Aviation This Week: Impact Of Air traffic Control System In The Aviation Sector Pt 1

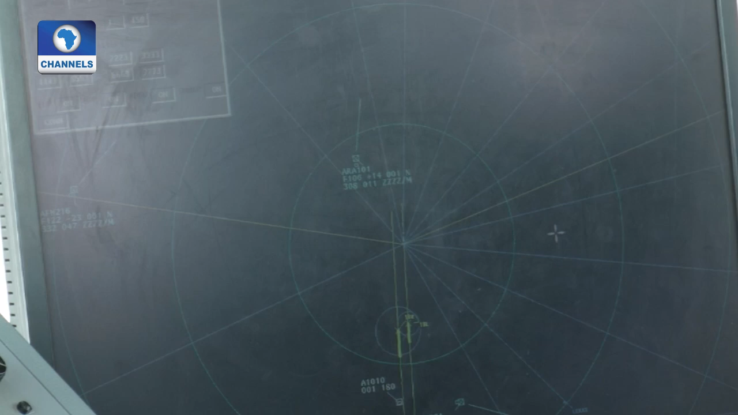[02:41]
This view is very high omnidirectional radio range, which aircraft peaks to find its direction.
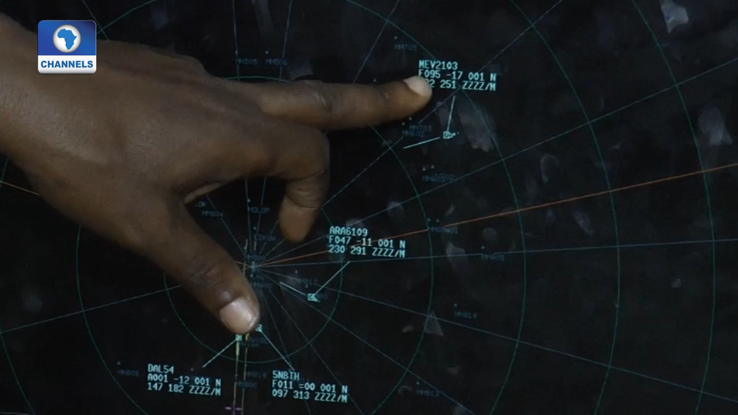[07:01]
Then for arriving traffic from about 30 nautical miles, that's the ICEL prescription, that's what we call the optimal terminal air space, you know, boundary or dimension. From 30 nautical miles flying into an airport is where we provide the terminal air traffic control service.